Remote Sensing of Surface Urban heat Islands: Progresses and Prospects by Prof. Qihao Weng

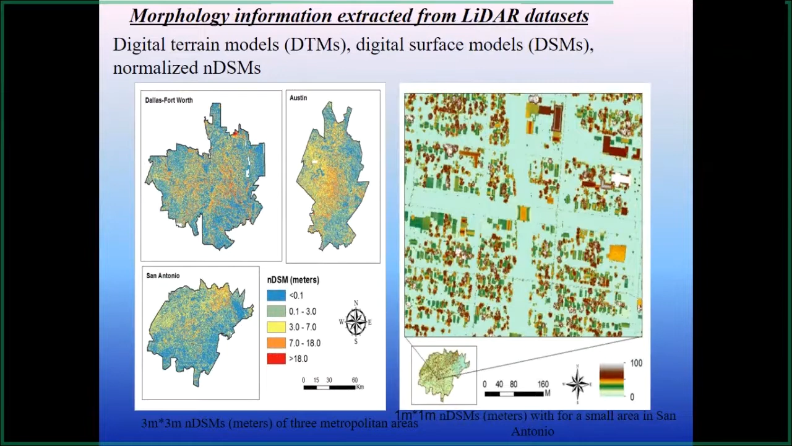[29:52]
digital surface models and so you can see that for the three cities here